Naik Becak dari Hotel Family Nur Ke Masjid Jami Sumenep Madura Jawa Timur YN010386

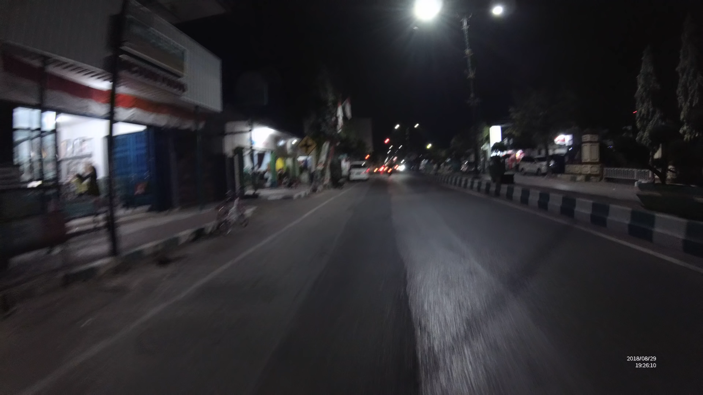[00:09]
Gak ingat jalan lurus Mana lurus terus nih? Gak, jalan yang ke hotel Oh, hotel mana? Yang tadi Oh, kita balik aja lurus Nanti embalan situ masuknya Rumah sakit, Pak Iya, rumah sakit Kita gak tau Kita jalan lurusnya dari ini aja Kan lurus kayaknya nih lurus gitu Lurus Alun Alun kan lurus aja, Pak ya?
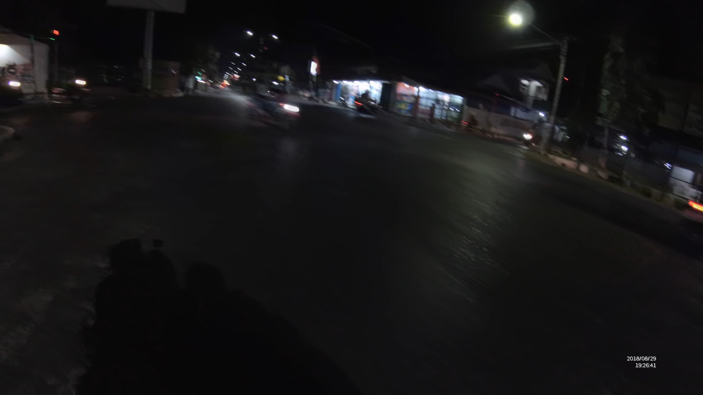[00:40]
Lurus Alun Alun Hotel kiri Masuk kiri, entah kanan lagi Banyak lurus dari Alun Alun ini Iya, rumah sakit juga kanan ya